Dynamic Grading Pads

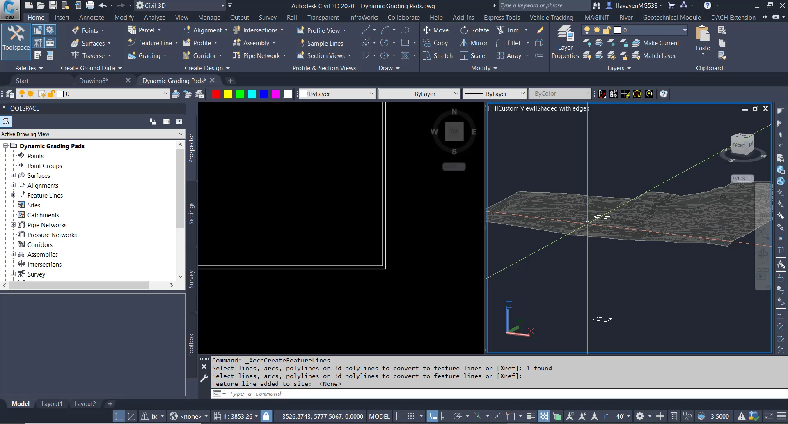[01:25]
Just so it really pops. So I hit OK. It turned it for me. You can see how it's now at the surface. I'll do it again for the bottom of pad here from the objects. Select my feature line here.
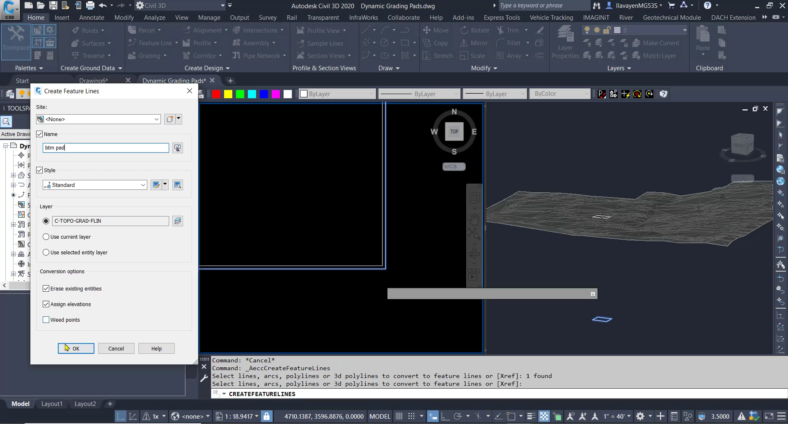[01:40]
And I will also assign elevations here and what I would like to do is maintain the intermediate grade break so it's really on the terrain with a zero offset. As you can see if you blinked you missed it.
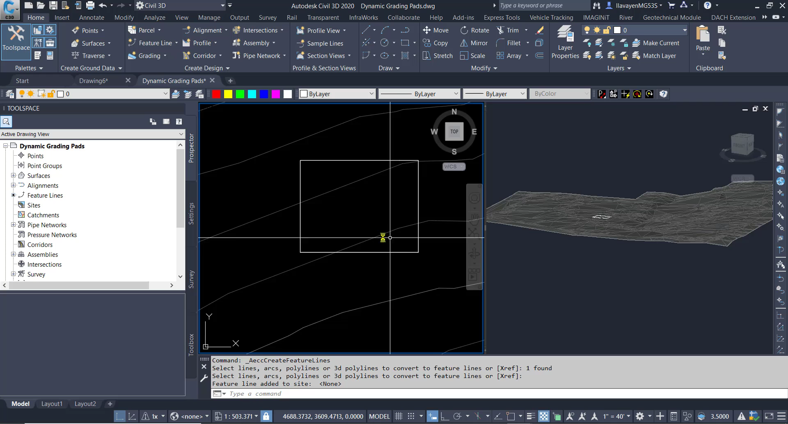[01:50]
In plan view really not much change but in 3D you can see how I have set my elevations. This is what I will use to drive a surface.